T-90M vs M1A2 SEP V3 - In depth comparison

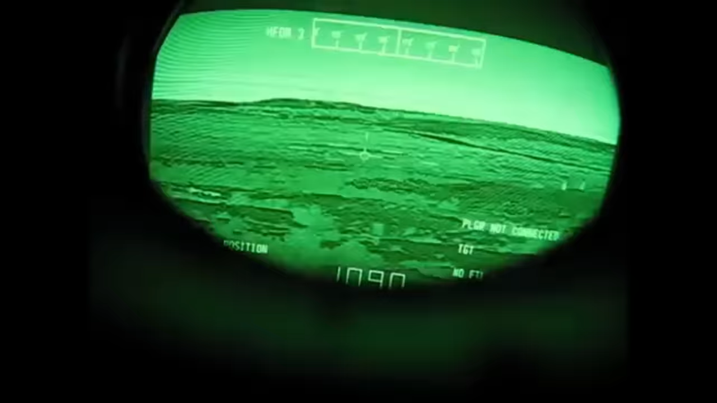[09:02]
which is good for targeting very distant targets. But keep in mind that the zoom is digital, the quality does not scale.